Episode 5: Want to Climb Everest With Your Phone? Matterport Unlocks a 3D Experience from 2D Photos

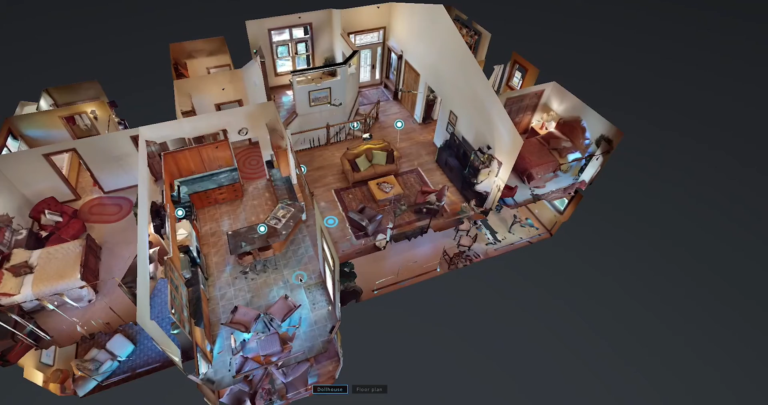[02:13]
That's where Cortex, we call it, plays a very important role in bringing all of these pieces together in the exact orientation